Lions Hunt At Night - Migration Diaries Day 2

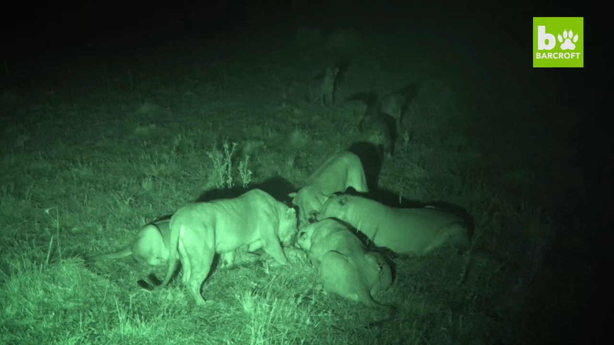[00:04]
Over 20 hyenas coming from behind us everyone.
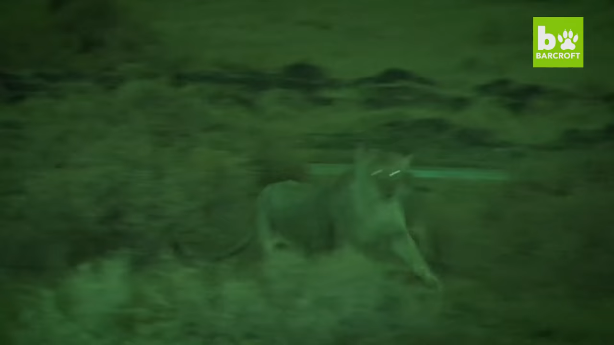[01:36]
Now that's so that we don't disturb the lions. We don't have to shine white light on them. And that means that their potential prey won't see them.
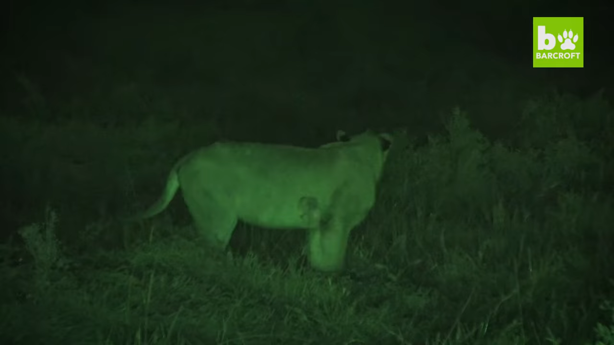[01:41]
As they moved through the bush, three hyena arrived, clearly after a free meal.
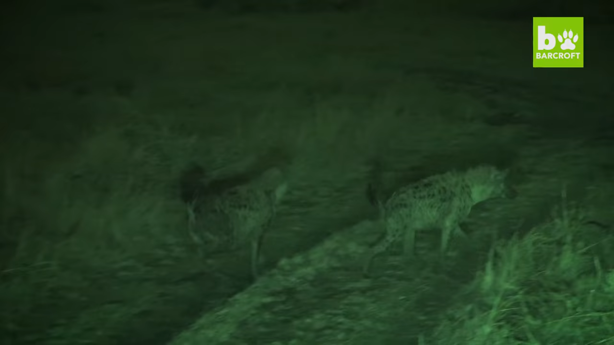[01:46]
Now everybody, we've got something very interesting here.
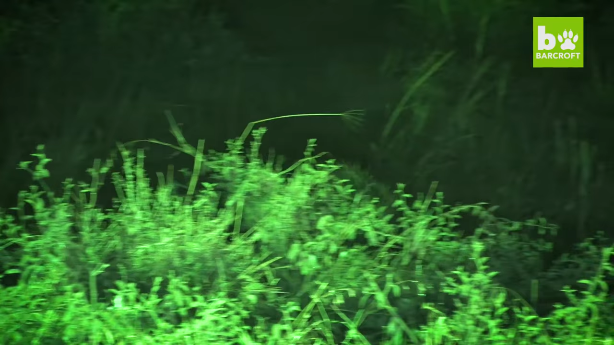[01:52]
Hyenas trailing the lions. We don't see this very often. They think that these lions are going to kill something, much like us, and they're now following them. As they moved off into the night, more and more hyenas joined from all sides until the lions were pinned down, probably by about 30 hyenas.
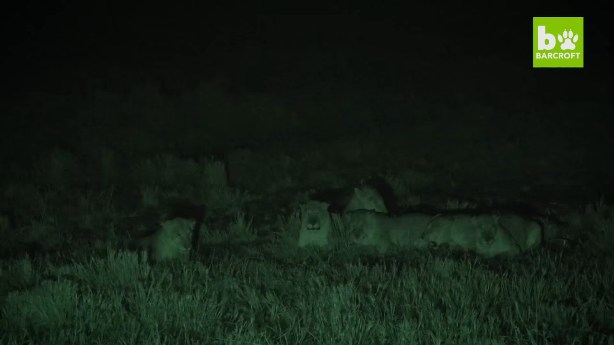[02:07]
A standoff ensued. Look at them. Look how gross they are. This is astounding. They might not be hunting, but we're witnessing one of the most ancient battles there is in nature.
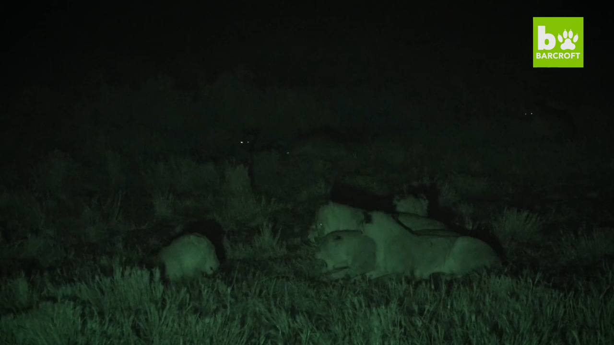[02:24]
Hyenas versus lions. Eventually, it dissipated. The lions got up. They moved off into the darkness again, followed by at least 10 hyenas.
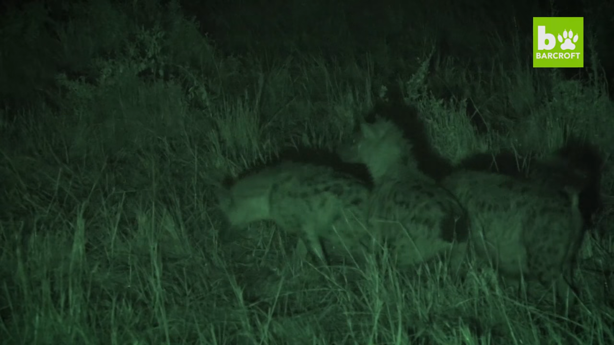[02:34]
Things got really exciting at this point.
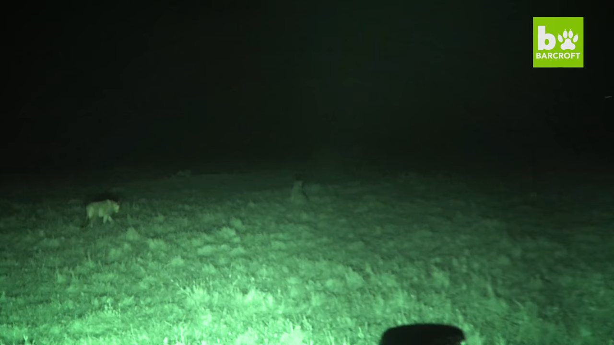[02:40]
The rain started to pour and the lions were on the hunt. For an hour and a half, Jaandre, the cameraman became soaked to the bone, and we followed the lions through the grasslands.
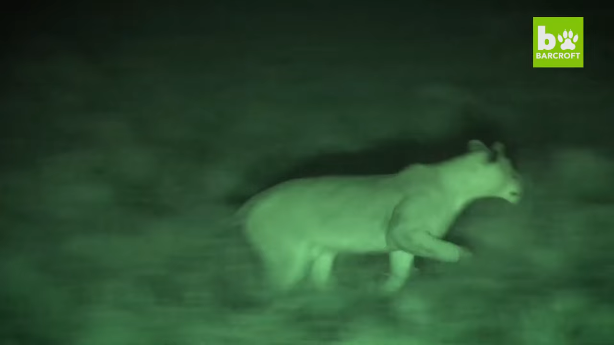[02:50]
What's going on here?